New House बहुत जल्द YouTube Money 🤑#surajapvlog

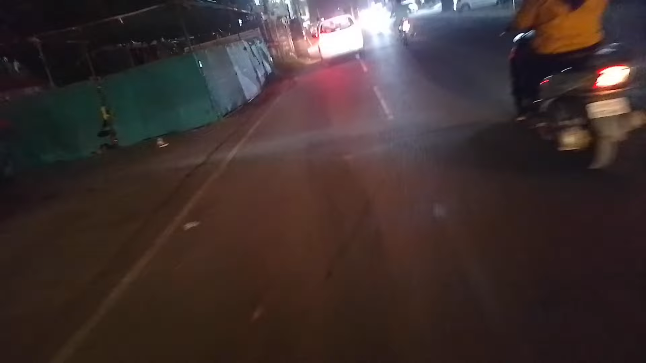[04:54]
करनों बज रहा था तो सोचे चलते हैं थोड़ा आप सब को दिखाने के लिए
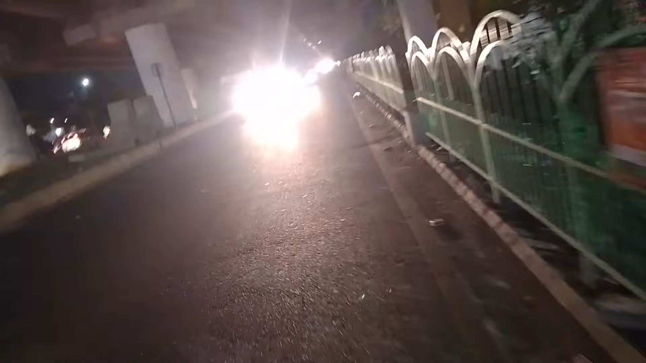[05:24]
सारी गाड़ी आ रही हैं आप दे रहा है तो किलियर नहीं दिख रहा होगा अभी उस साइड थे इस साइड आ चुका हूं अब यहां से आगे से इधर के साइड में मूलना है
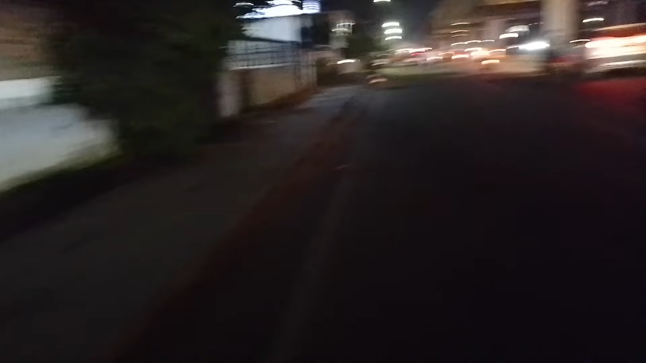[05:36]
कि इस्टी के पीछे से चलते हैं हम भी